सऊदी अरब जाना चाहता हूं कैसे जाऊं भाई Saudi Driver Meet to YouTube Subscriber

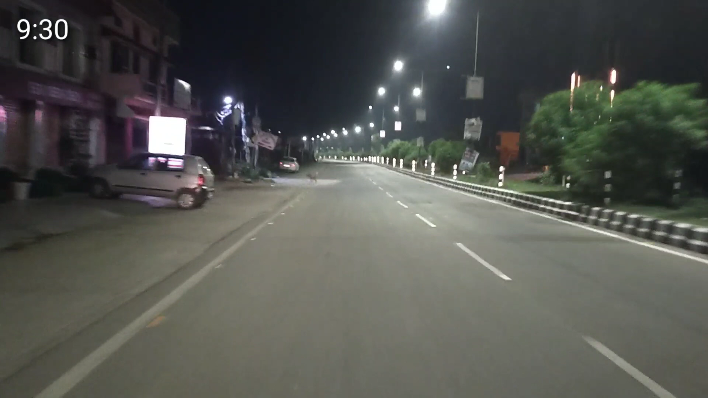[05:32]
दोस्तों बापिस बाने वाले पहुंच चुके हैं और देखिए नजा रहा हा हा हा मजा आ रहा है लाइटिंग बड़ी अच्छी है इधर बाने वाले में बलकि दोईवाला से ज्यादा अच्छा रोड और ये लाइटिंग आप देख रहे हैं श्ट्रीट लाइट बहुत �
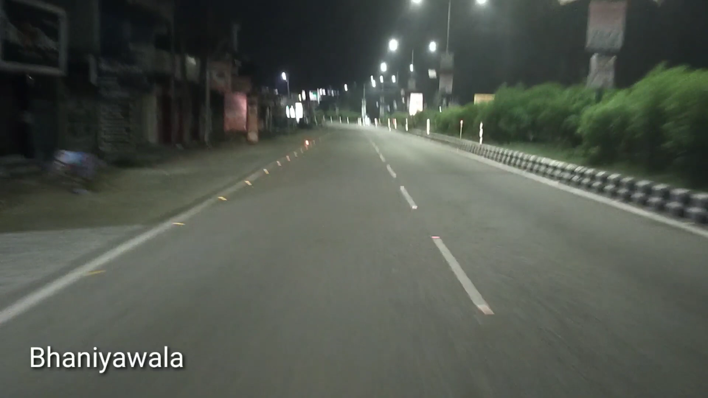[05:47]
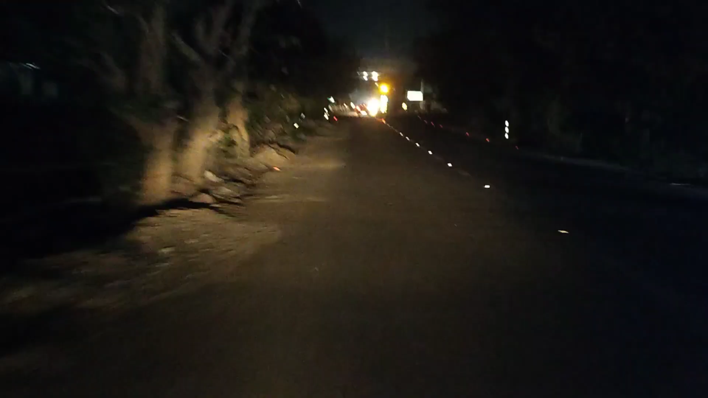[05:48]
और आप ये देख सकते हो ये देखिए डोईवाला
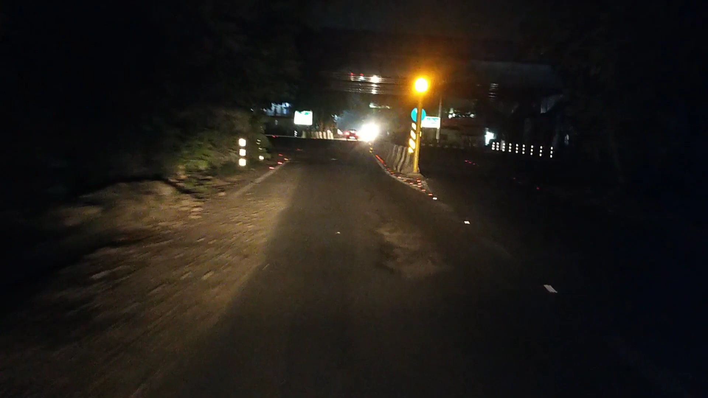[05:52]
एंटर होने वाले हैं ये फ्लाइओवर है जो सीधा हरिद्वार से देरदुन जा रहा है और पहले डोईवाला से होके गाड़ी को जाना पड़ता था लेकिन अब जो हरिद्वार
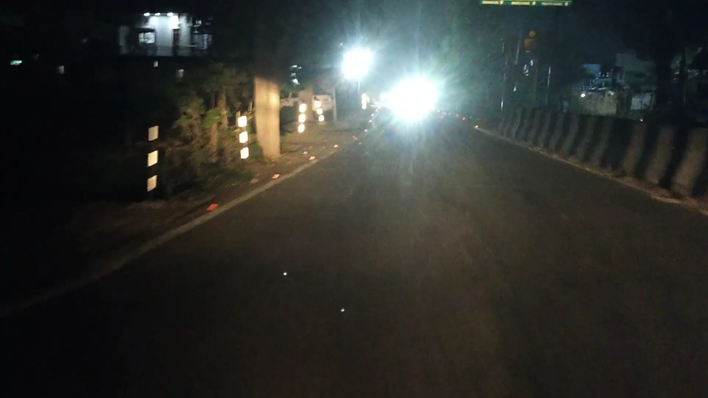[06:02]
या रिशी के से लोग देरदुन जाना � और डारेक्टिस फ्लाइओवर से चले जाते हैं उन्हें डोईवाला जाने की जुरूत
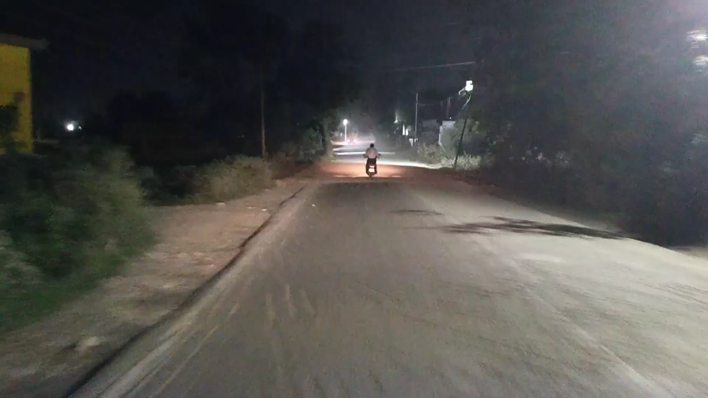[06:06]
नहीं पड़ती है तो घर पहुंच चुका